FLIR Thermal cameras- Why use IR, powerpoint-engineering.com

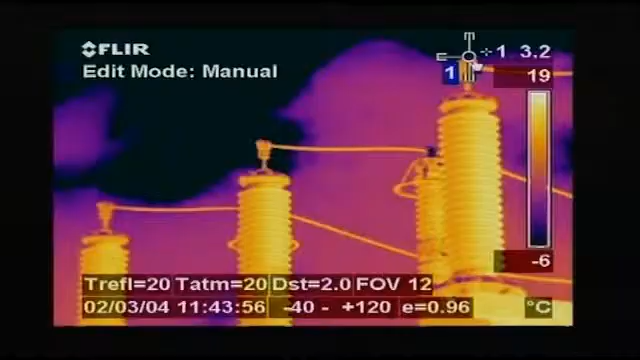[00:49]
On screen: scale top 19°C, scale bottom -6°C
Whether you're monitoring high voltage equipment,
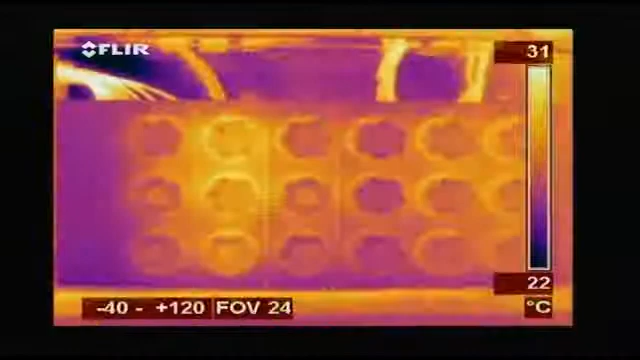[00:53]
On screen: scale top 31°C, scale bottom 22°C
low voltage cabinets, motors, pumps, high temperature equipment.
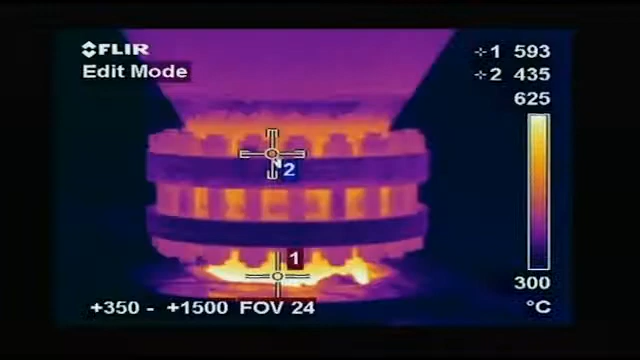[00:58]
On screen: scale top 625°C, scale bottom 300°C
Looking for insulation losses, a thermal imaging camera is the one tool that really lets you see it all.
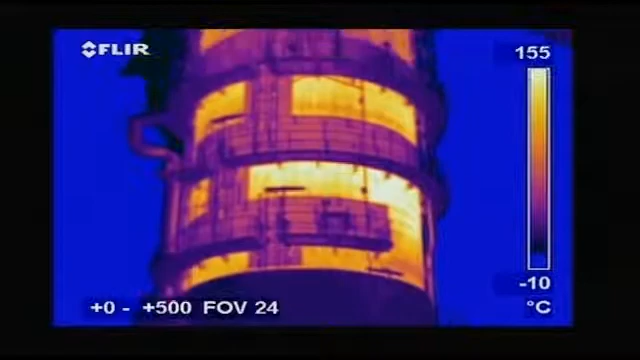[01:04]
On screen: scale top 155°C, scale bottom -10°C
But what if you don't do thermal inspections on a regular basis?
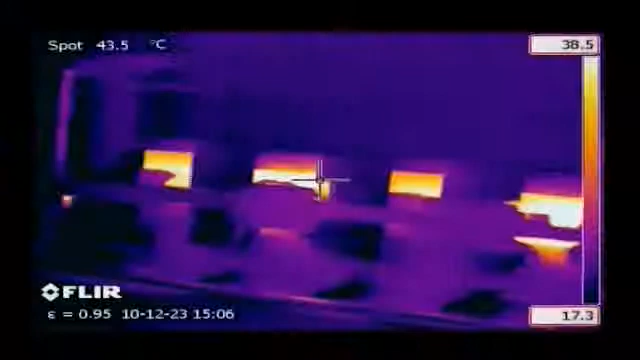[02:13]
On screen: spot 43.5°C
By detecting anomalies that would normally be invisible to the naked eye, and by solving problems before production goes down or a fire occurs,